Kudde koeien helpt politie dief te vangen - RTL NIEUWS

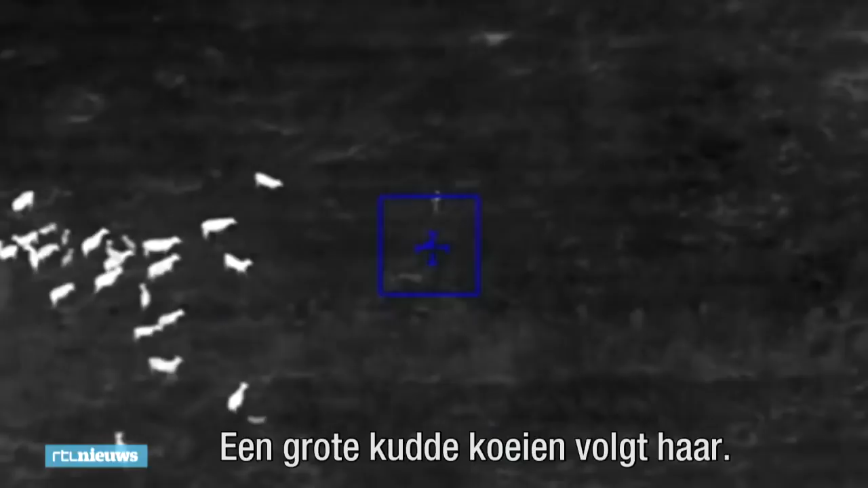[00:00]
actually, the large group of cows is following her for a good visual.
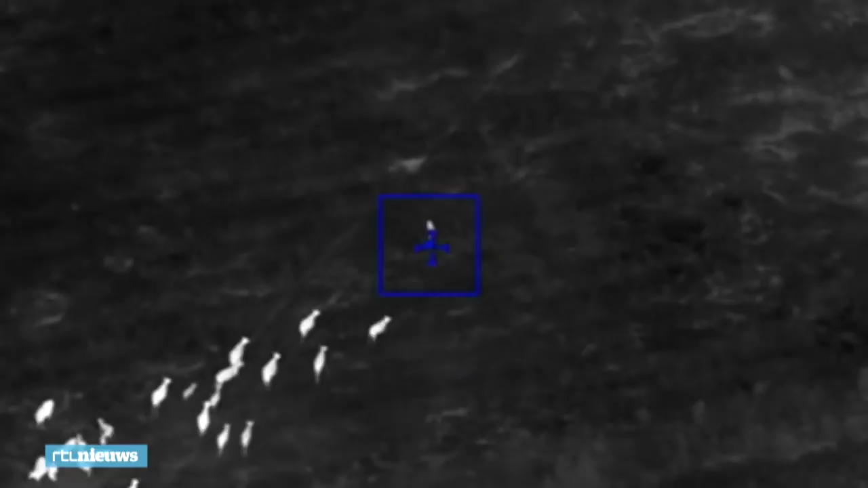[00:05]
Looks like they may attack her. See the large group of cows? They're literally following her.